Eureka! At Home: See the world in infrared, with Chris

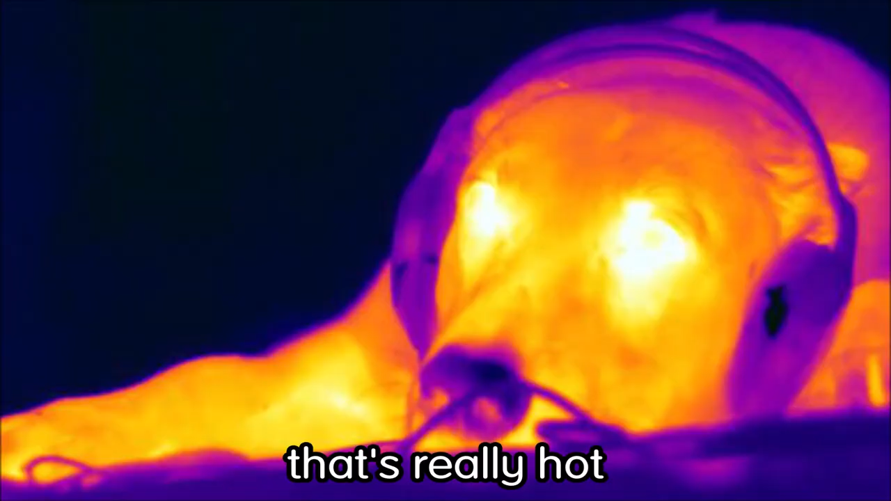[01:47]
So if you're looking at something that's really hot that's kind of a yellow or a red or something that's quite cool it's a blue or a purple.